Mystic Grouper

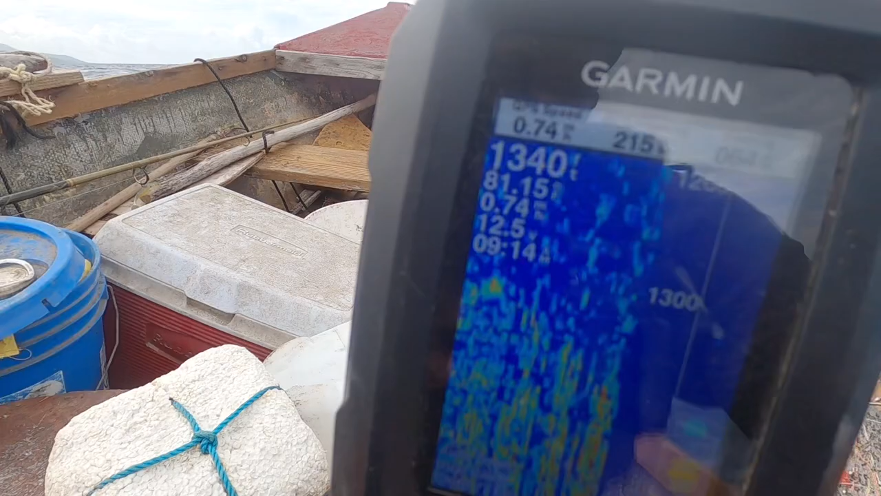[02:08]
They're from 1,300, right? So, the line here, I'm going to set off at the back line.